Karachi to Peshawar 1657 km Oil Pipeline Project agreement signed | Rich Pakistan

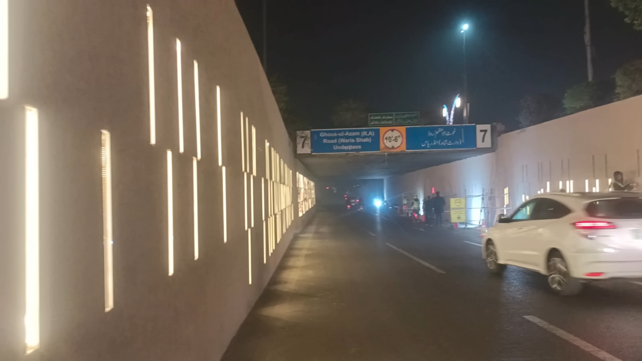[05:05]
پھر ہمارے لاہور کا اندر پاس اچھے خاصے تھے ان کی ٹائلیں اکھار کر وہاں پر لائٹیں لگا دی گئی ہیں ان